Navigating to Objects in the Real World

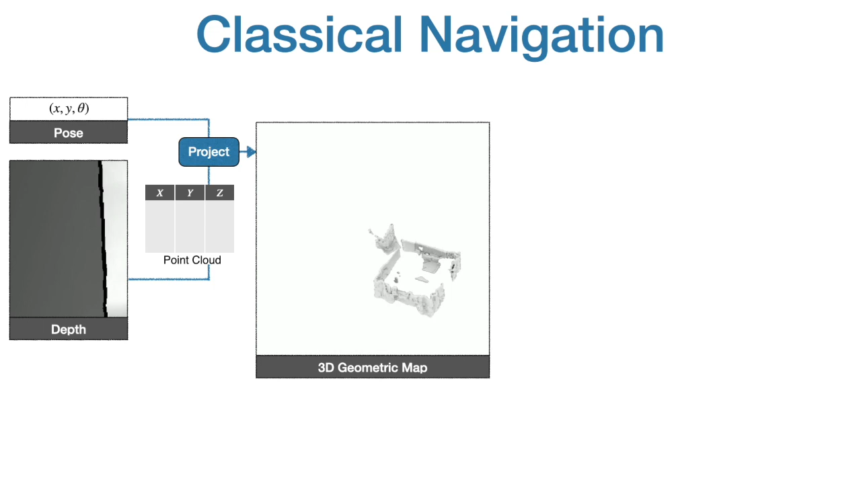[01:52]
back-projects the depth image into a 3D geometric map, aggregates its height to compute a 2D geometric map, explores the environment with a heuristic like frontier exploration which explores the closest unexplored region, and uses an analytical planner to reach exploration goals and the goal object as soon as it is in sight.
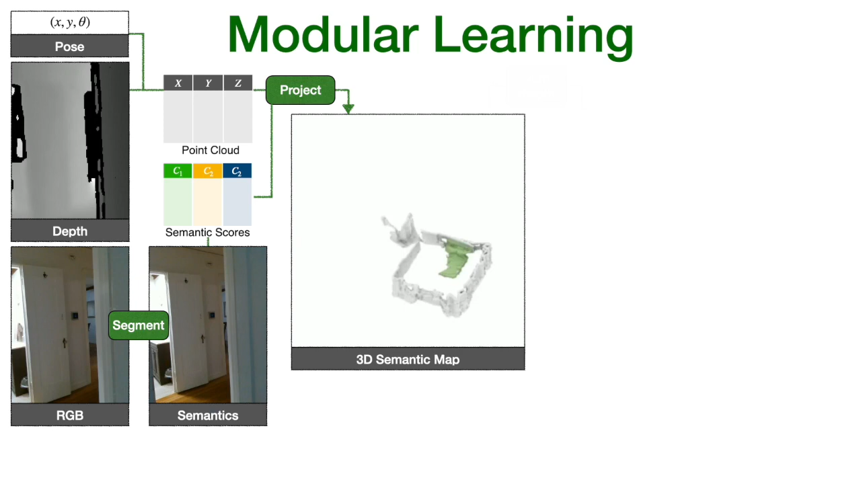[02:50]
aggregates its height to compute a 2D semantic map,
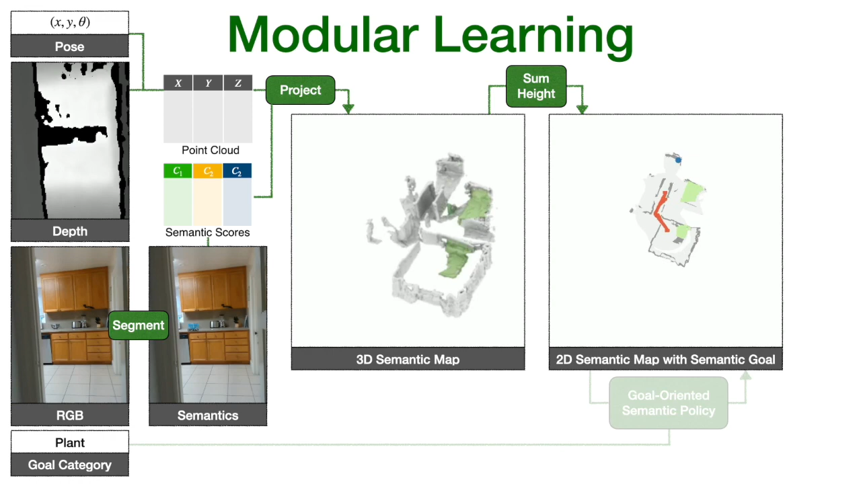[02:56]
predicts an exploration goal with a goal-oriented semantic policy as a function of the semantic map and the goal,
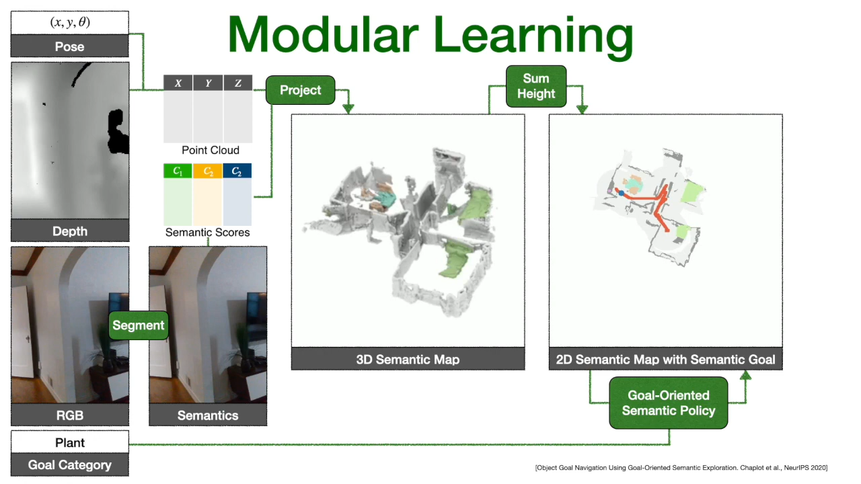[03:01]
and reaches it with a planner.
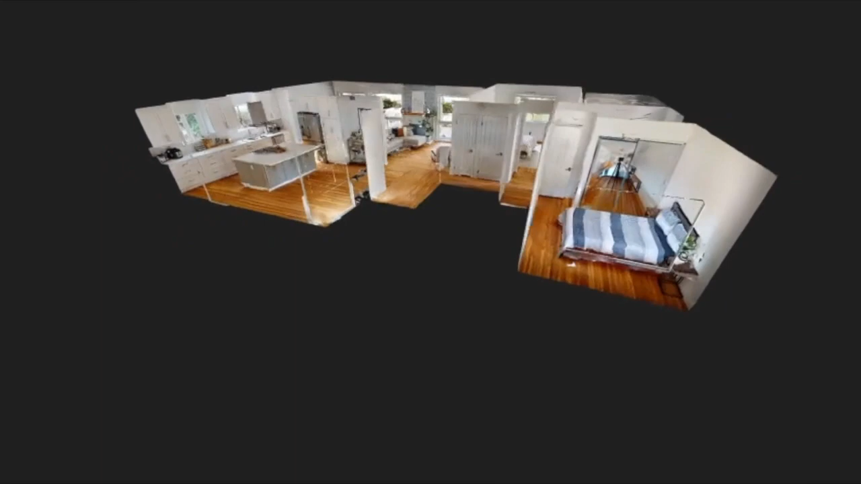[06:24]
To answer this question, we reconstructed one real-world home in simulation and conducted experiments with identical episodes in sim and in reality.
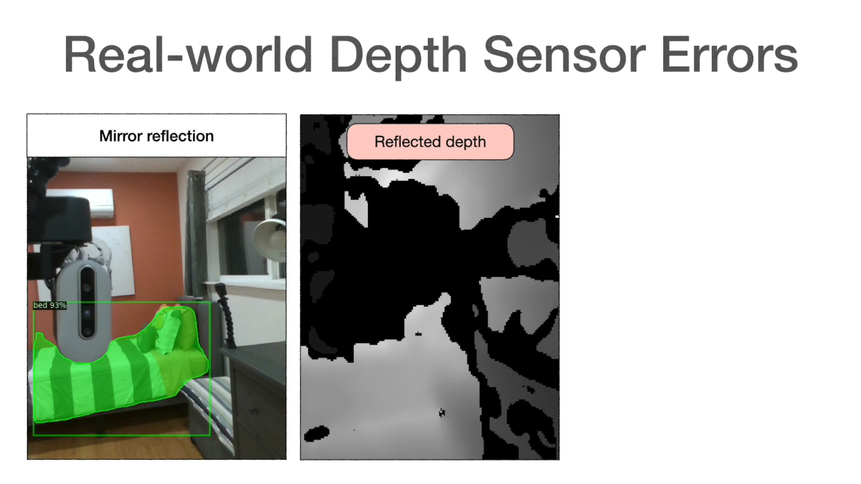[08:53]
Second, reflections, say in a mirror, can cause collisions. Reflections cause issues for both map-based and map-free methods.